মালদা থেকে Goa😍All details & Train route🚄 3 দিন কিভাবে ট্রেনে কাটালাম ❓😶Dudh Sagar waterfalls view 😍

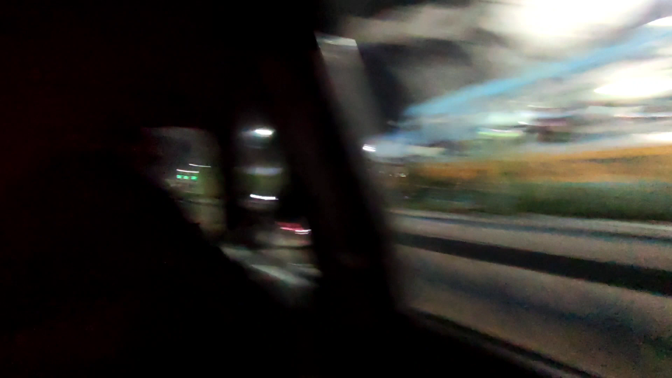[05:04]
Sam Bazar. So finally we are crossing Sam Bazar and actually এখানে কত ঘুরতে এসেছি এখন গাড়িতে বসে